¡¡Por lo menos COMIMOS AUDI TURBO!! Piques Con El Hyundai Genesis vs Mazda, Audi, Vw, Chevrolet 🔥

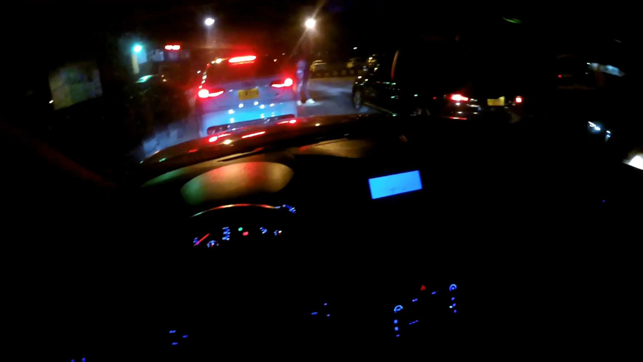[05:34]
pero bueno, seguramente es porque es que me costó el arrancar ahorita y no me gustó eso. Me gusta que un carro como que me cueste al arrancarlo, porque pues ahí, o sea, en un pique la arrancada juega influye mucho. Entonces pues por eso, bueno, en esta ya voy con el control de tracción al 50%. Vamos a ver si mejora, supongo que sí mejorará. Es que en la salida perdimos mucho tiempo y perdimos todo el impulso y todo, perdimos mucho tiempo ahí.
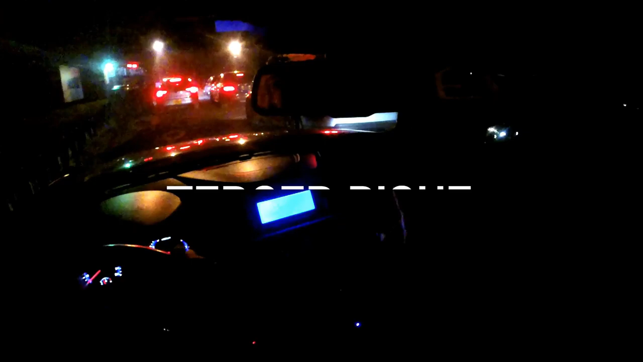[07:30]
Bueno, en esta oportunidad, como se dan cuenta, ese Bora no se le ve si es GLI o es 2.5. Si es un 2.5 supongo que le ganaremos. Si es un GLI de pronto no, lo más seguro es que no. Entonces bueno, vamos a ver. Igual va con acompañante, eso le quita un poco de tiempo a él, le daña. Y bueno, vamos a ver, esta vez voy sin nada de control de tracción, o sea, nada, cero. Nada de control.